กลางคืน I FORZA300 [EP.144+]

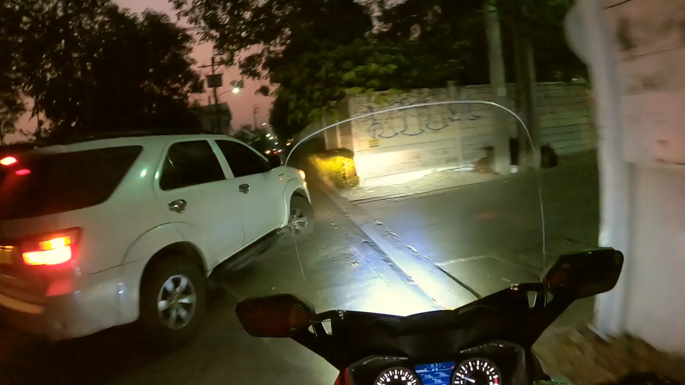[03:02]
ซอยหน้าครับซอยหน้า ไปถามเมื่อกี้เหรอพ ี่ซอยข้างหน้าเดี๋ยวตามผมไป
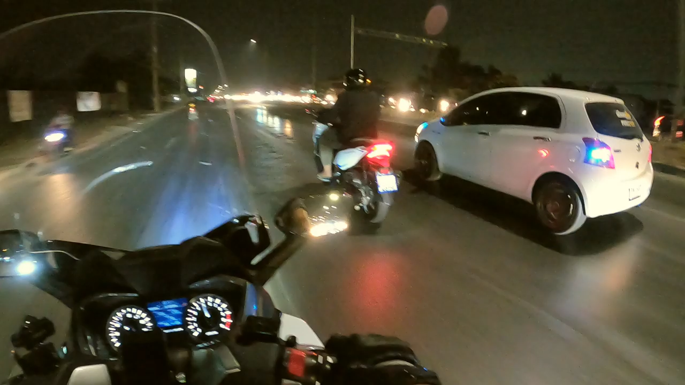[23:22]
โอ้คันนั้นเราต้องขอแซงแล้วครับมันช้าเกินไปครับรถผมมันปล่อยไหลกันเท่านี้แล้วนะ
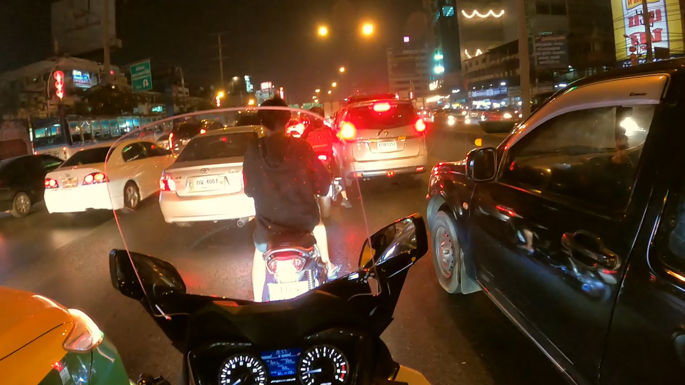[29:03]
เนี่ยครับรถตรงรังสิตยามเย็นนะครับรถก็จะติดแบบเนี้ยก็รถค่อนข้างหนาแน่นนะฮะเราก็ต้องค่อย
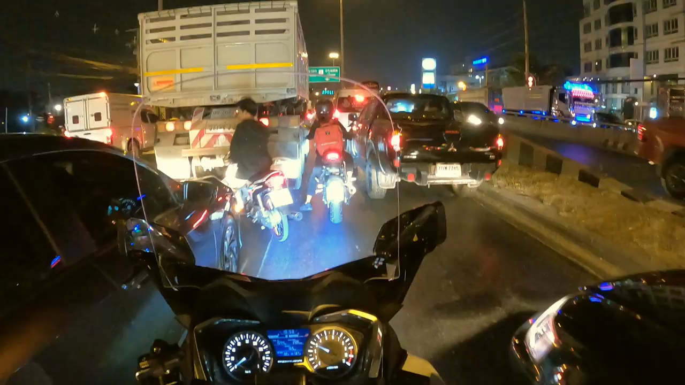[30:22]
โอ้โห10ล้อกินเลนนี่จบข่าวครับไม่รู้จะไปไงนะฮะได้อยู่ได้อยู่ไปบ้างมัวแต่มองทางอื่นอยู่นะเราก็ไปก่อนแล้ว
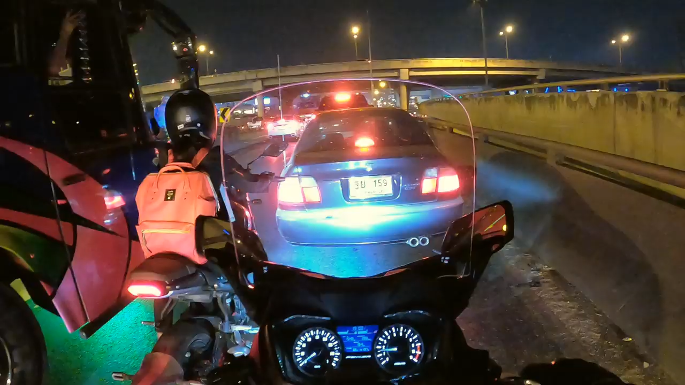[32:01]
จะไปทางเงี้ยต้องออกทางนู้นเหรอไม่ออกอ่ะจะไปทางเงี้ย
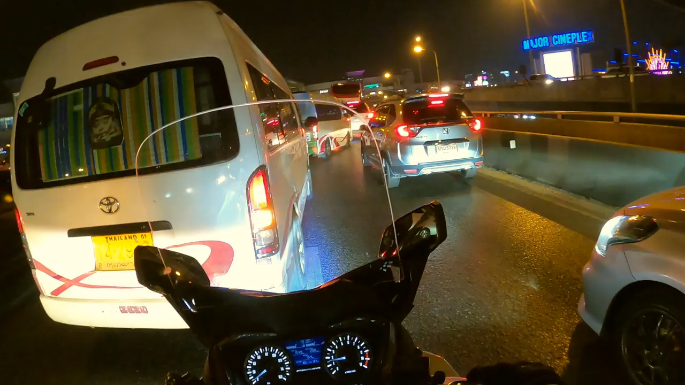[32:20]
โอ้โหซึ่งติดมากแล้วต้องออกแล้วฮะ
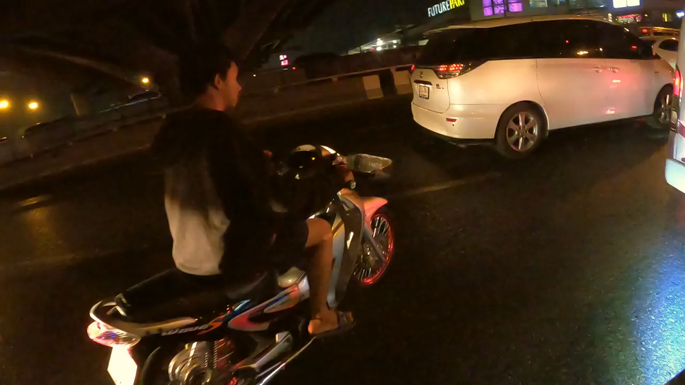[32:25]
ไปฮะไปฮะไปฮะไป
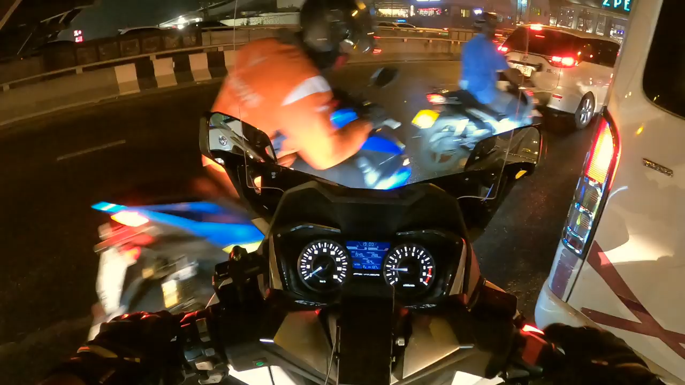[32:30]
โอ้โหคือต้องโปรกันทั้งนั้นนะฮะไปข
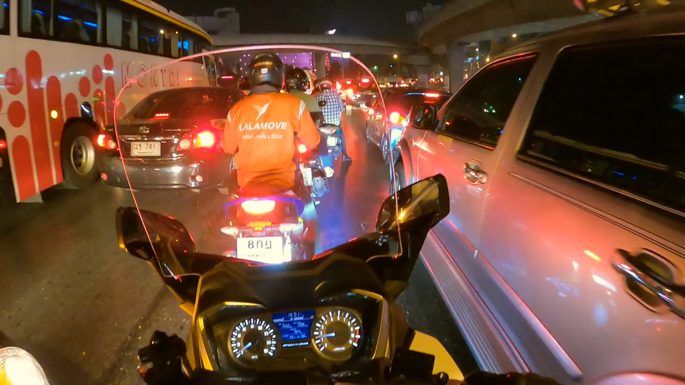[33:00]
ลื่นมากอ่ะรองเท้าผมที่พื้นนี่แบบลื่นปื๊ดเลยอ่ะถนนลื่นมากนะฮะเส้นนี้แล้วใครยางเก่าๆระมัดระวังเนาะผมว่ายิ่งตอนฝนตกนี่ควรระมัดระวังเลยลื่น
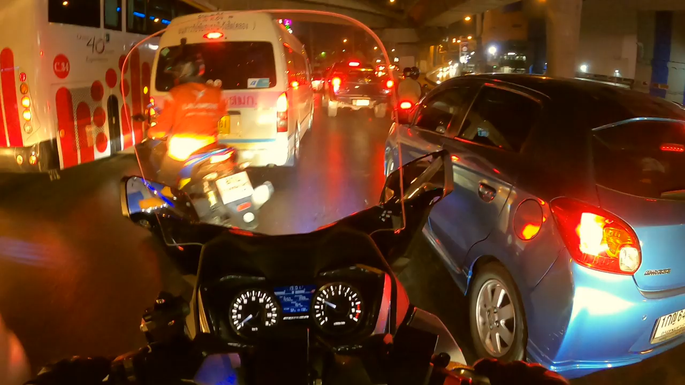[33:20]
ครับลื่นมากตอนฝนไม่ตกยังลื่นเลยข้างหน้าน่าจะมีอุบัติเหตุนะทำให้รถไปไม่ได้นะครับผมเห็นรถจอดอยู
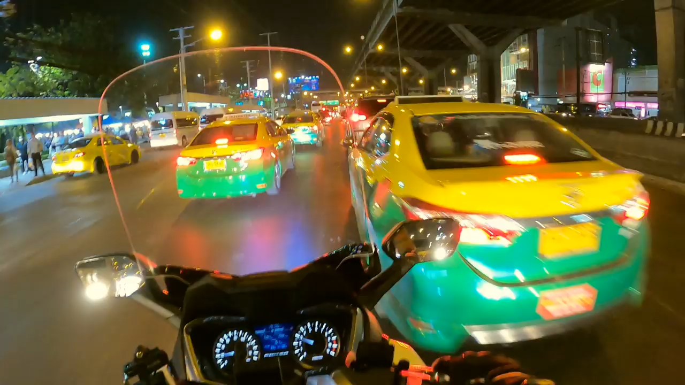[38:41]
โอ้โหแน่นเอียดอ่ะโอ้โหอะไรวะเนี่ยเรามาผิดเลนแล้วเราอ่ะเมื่อกี้แสงแวบๆคืออันไหนวะไปไหนแล้ววะเห็นมีแสงน้ำเงินแป๊บๆๆคืออะไรวะน่าจะรถลากจูงมั้ยนึกว่ารถพยาบาลนะ
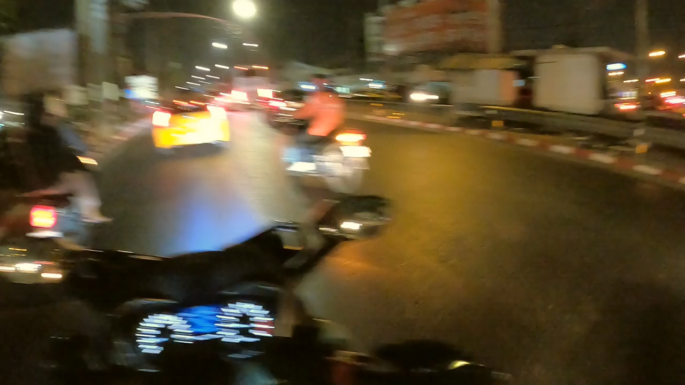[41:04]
เฮ้ยวิ่งสวนอย่างนี้เลยเหรอวะนี่ตะกี้ถ้าเราตกใจเราเลี้ยวไปชนเขาทำไงวะเนี่ยเออสุดยอดสุดยอดเออซ้ายขวารถบัสรถเมล์เออเอาตรงไปไม่เป็นนะอย่างนี
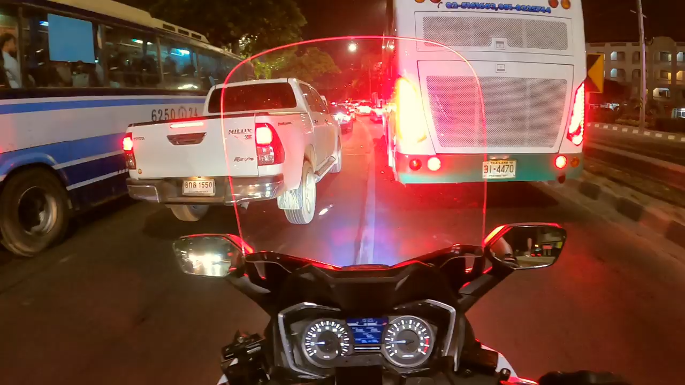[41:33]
้ต้องมุดแล้วแหละเออต้องมุดอีกแล้วอ่ะ